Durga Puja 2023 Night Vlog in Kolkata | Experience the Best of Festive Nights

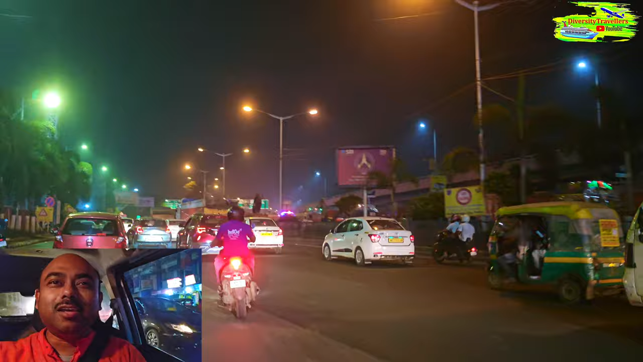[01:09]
you can see that it's it's a road from airport to the city it's called VIP
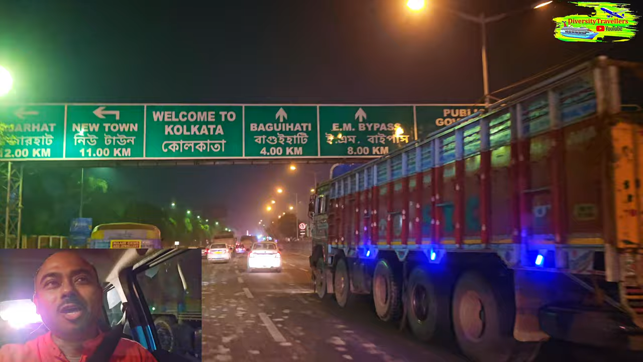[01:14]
road but because it's Durga Puja and it's already started so it's extremely
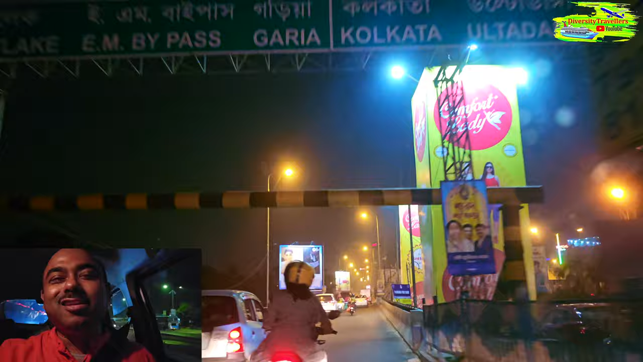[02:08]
celebrating Durga Puja so let's enjoy this ride through this nightlife of
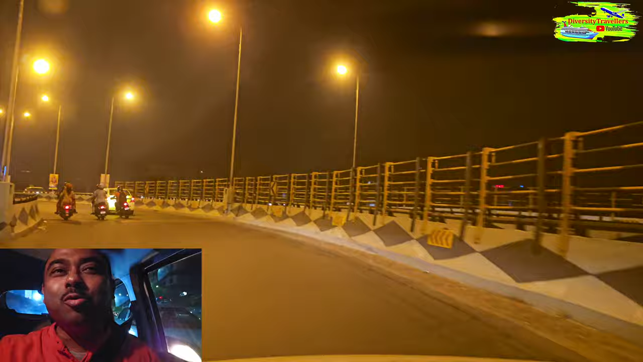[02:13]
Kolkata with uh glittering lights of Durga Puja in
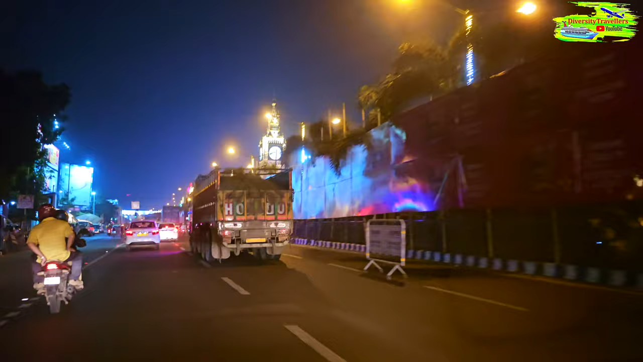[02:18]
Kolkata we have a big band you see it's a replica it's
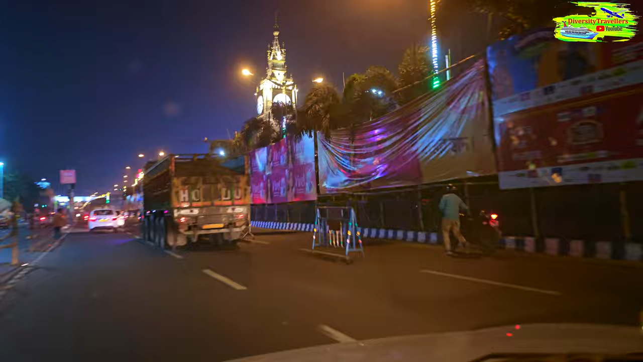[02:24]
a replica of the london big band and there's the the clock i mean we have a long heritage of british raj in Kolkata
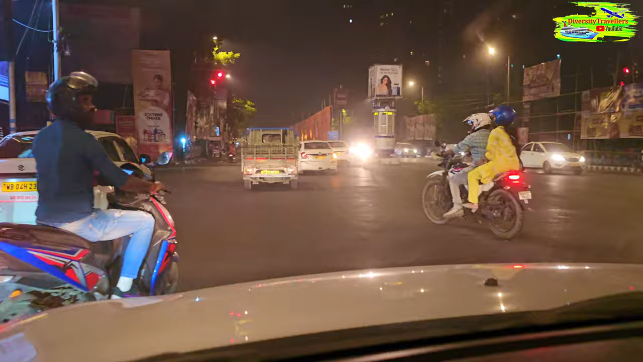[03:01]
Calcutta and that time we used to call Calcutta not Kolkata we didn't have any traffic system to be honest we didn't have any traffic lights and it was just like crazy situation but these days over last 20 years it has improved significantly and people are trying to follow and we definitely have traffic system traffic lights and traffic police everywhere so it's much more controlled and so so as you can see that we started from the airport and we are actually flowing quite nicely it's night time but it's pretty busy still
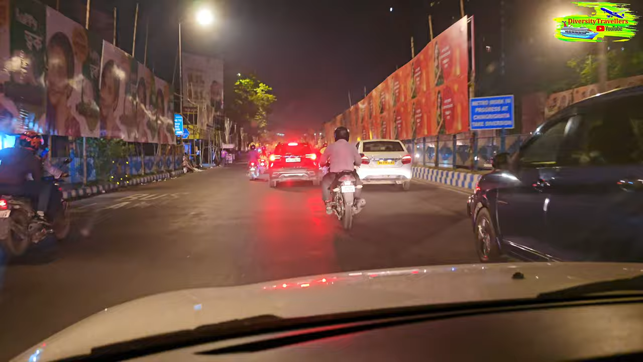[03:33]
it's like 11 o'clock at night there's so many cars and so Kolkata is the first city in India where we had metro railways underground metro and then since then like almost like 40 years now we have metro system and it has expanded significantly and these are the new expansions of
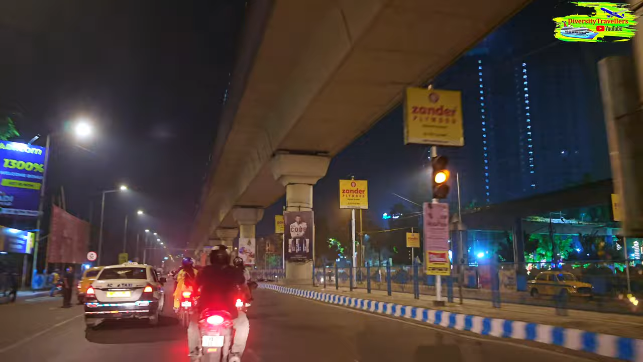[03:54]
that metro system but obviously it's over 300 nearly 400 years old city so you can imagine that these parts are newly developed so we prefer these days overhead rail tracks than underground but yeah so this is a huge construction and big progression of this very old city on my left it's it's called Vivekananda Juba Bharati Krirangan
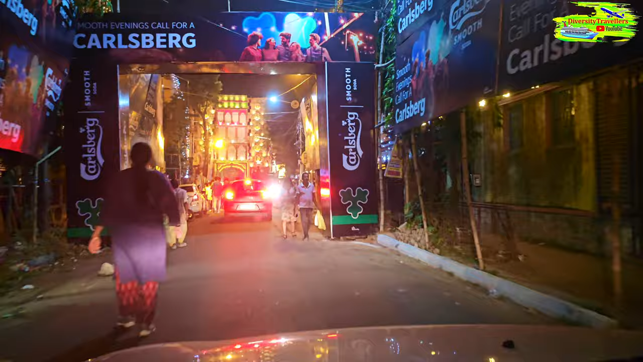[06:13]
that they they built a buckingham palace and that was the the panel of all the installation where the Durga Pratima will be the idol will be
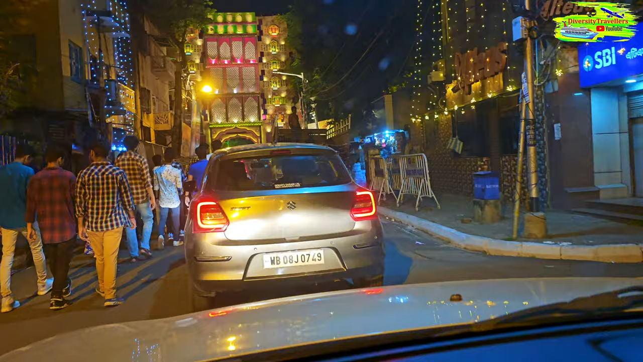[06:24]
sitting inside and then the warship will happen so basically these are different
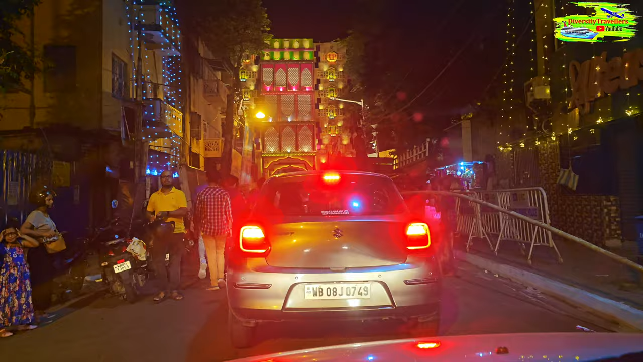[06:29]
art installations and so it's just fascinating and all these
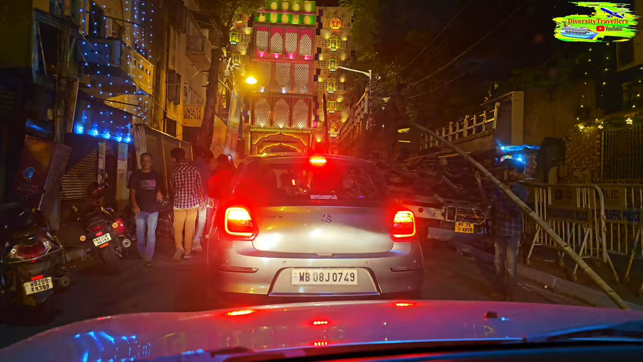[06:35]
infrastructures are made with like bamboos like these mains are carrying
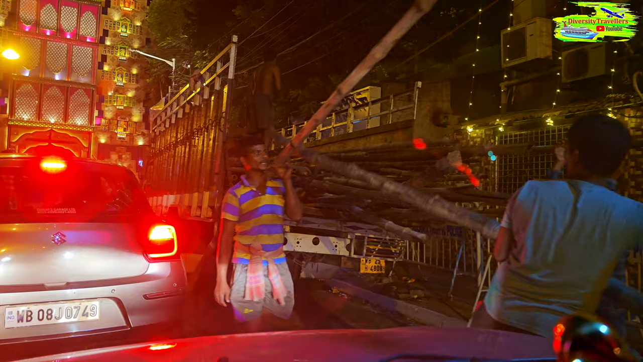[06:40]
so because the puja is still like four or five days away so they're still constructing
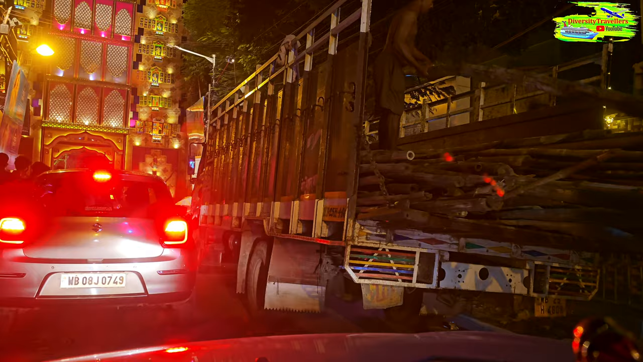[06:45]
the mondops or the pandals but yeah so the in front of me
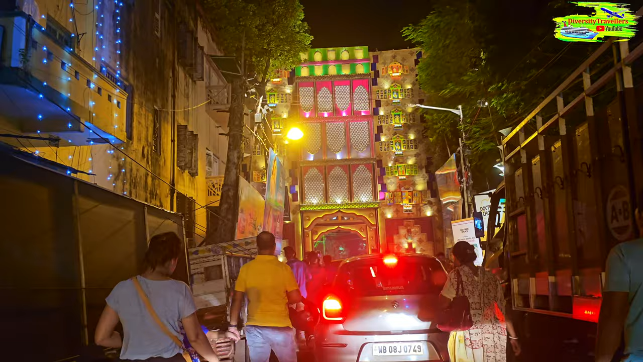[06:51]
you can see that this is not a building this is like a a temporary installation of art and it has a theme i don't know exactly what this theme is but it looks like some sort of palace